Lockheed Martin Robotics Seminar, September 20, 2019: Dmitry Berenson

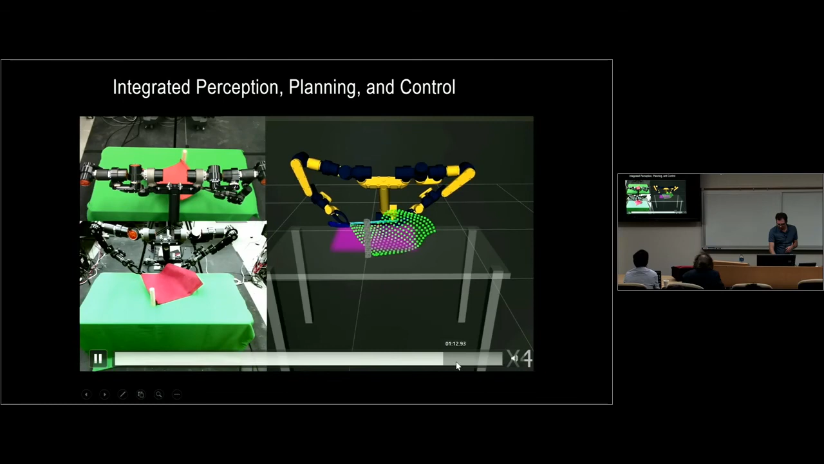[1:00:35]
And you can see there's some deformation around that peg.